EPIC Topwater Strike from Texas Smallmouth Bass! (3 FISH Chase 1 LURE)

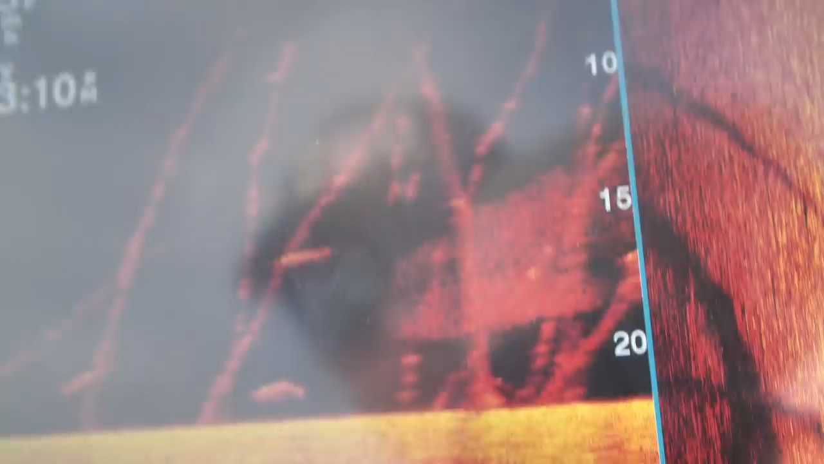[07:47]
Right there in 20 feet. That is the best if I've ever seen one. Woo!